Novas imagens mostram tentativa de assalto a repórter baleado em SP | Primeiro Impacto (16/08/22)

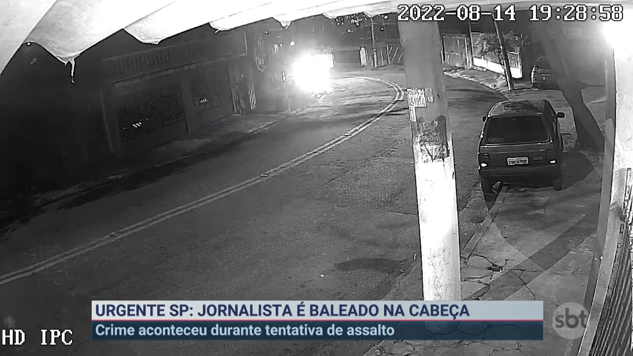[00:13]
A Mônica Simões esteve no local, conversou com moradores da região e traz todos os detalhes agora em pau na máquina. Câmeras de segurança mostram o carro do jornalista sendo perseguido por uma moto, onde estavam duas pessoas. Quando o veículo para, o garupa desce e se debruça na janela para tentar pegar pertences das vítimas. Em poucos segundos, o bandido se vira, apontando a arma para os ocupantes do carro.
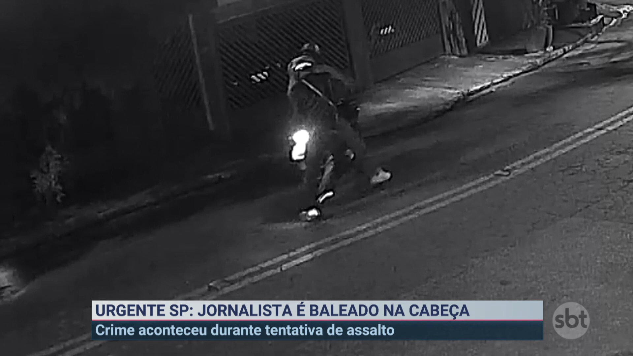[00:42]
Rapidamente, ele sobe na moto e vai embora com o comparsa. Mesmo ferido na região da cabeça, o motorista consegue arrancar, mas perde o controle da direção e bate em um poste, um pouco à frente. O carro era dirigido por Egberto Caliani, que atualmente trabalhava como professor na rede estadual de ensino.